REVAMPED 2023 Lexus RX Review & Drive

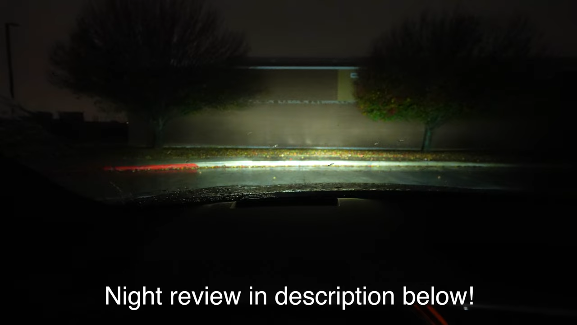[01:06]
Be sure to check out my night video showing off these triple beam LED headlights because they do a nice job and they have a cornering function.